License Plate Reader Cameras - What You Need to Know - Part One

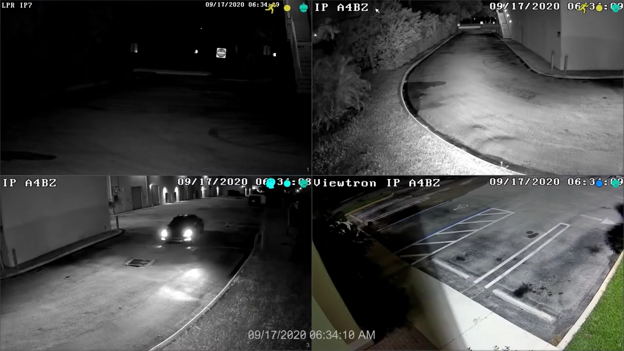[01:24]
But they have the high resolution shutter speed and headlight compensation needed to accurately and consistently read license plates.
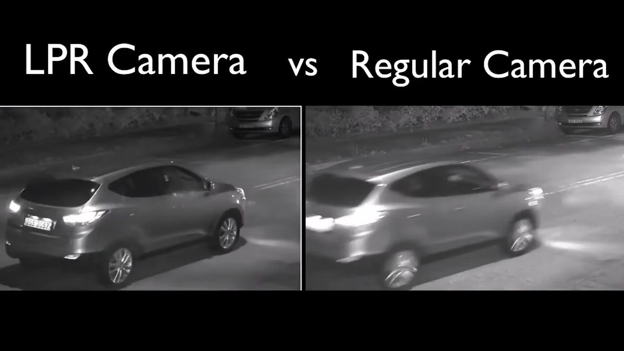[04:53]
Standard security cameras are more susceptible to glare from headlights, obscuring the image.